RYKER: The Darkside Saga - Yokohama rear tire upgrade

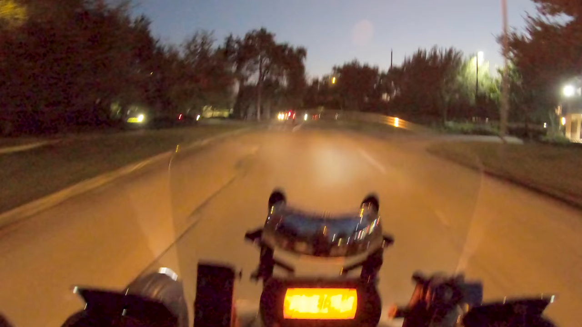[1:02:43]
A little less air pressure in it, it'll probably grip better. Nope, not breaking loose, that's good. It's better than the Kenda. The Kenda at 35 miles an hour, I could just hammer it in sport and it would start squirreling the back end around. This one is staying planted, so that's already an improvement. I want to haul ass through my own neighborhood here.
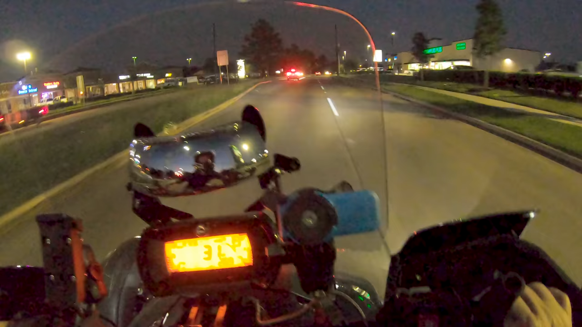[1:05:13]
Oh, yeah, that's good grip right there. That's good grip. The Kenda would have kept sliding or kept spinning, and the traction control would have fired. It would have given up. But that was enough go that it let it slip a little bit, and the bike was accelerating hard enough that there wasn't a big discrepancy between rear wheel and front wheel speed, so the traction nanny didn't jump in and shut me down.